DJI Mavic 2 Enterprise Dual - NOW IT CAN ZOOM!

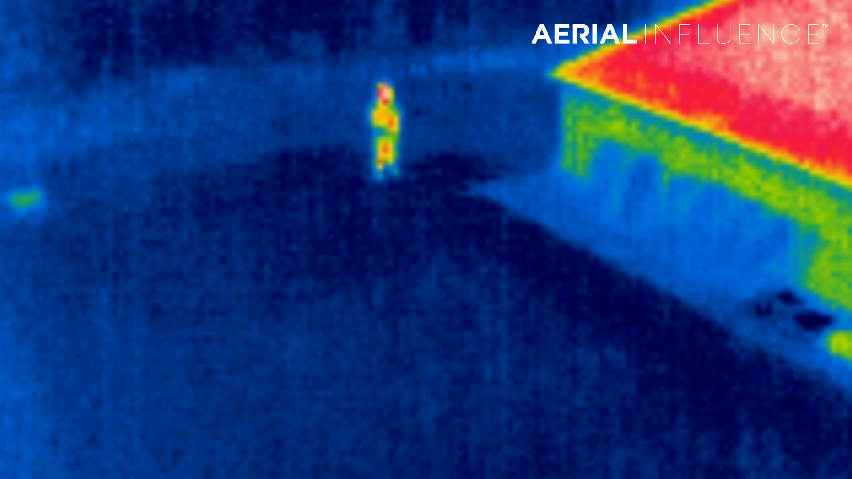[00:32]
that it is a low res thermal so
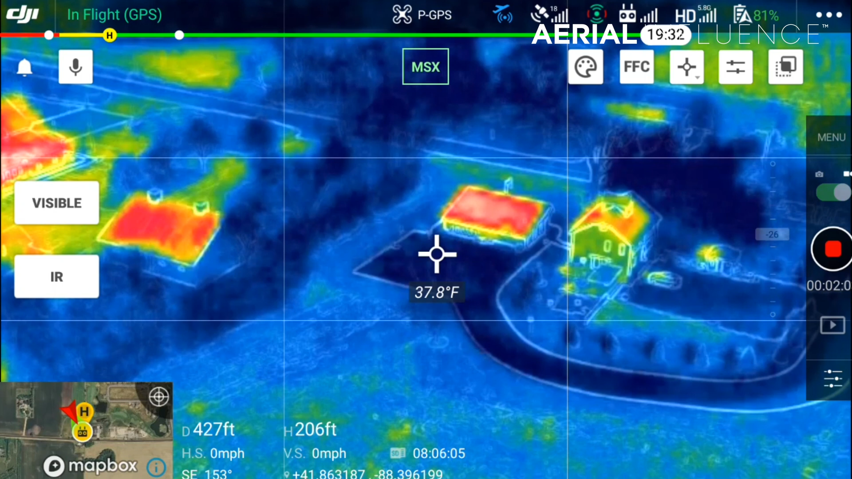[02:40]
On screen: spot 37.8°F
the mixed view of the 4k and the thermal mixed together um going back to visible so there you see there is the four times digital zoom it's not going